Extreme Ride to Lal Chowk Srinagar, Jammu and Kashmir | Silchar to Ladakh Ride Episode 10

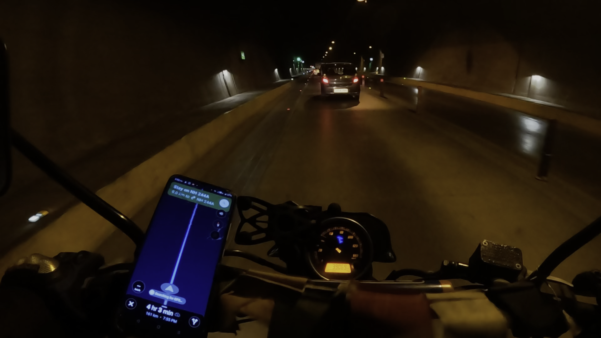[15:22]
तो ये पूरा 9 किलोमीटर तक हमें ऐसे जाना होगा और यहाँ पे जीपीएस सर्चिंग फॉर जीपीएस दिखा रहा है, जीपीएस है ही नहीं, पूरा जीपीएस चला गया है और मोबाइल फिर से नाइट मोड में चला गया है।